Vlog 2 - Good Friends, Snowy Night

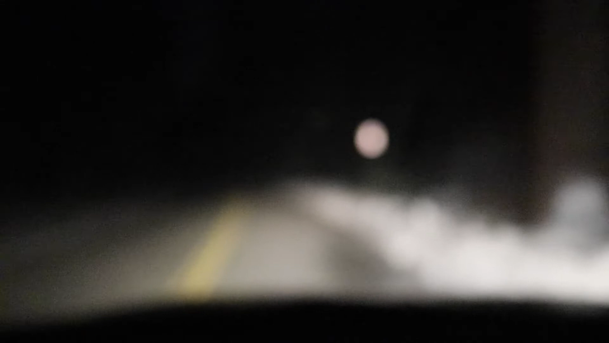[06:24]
I was waiting to see what there's ice on the road that like you can't really see sometimes. That was ice. Like the little black spots right there, that's ice.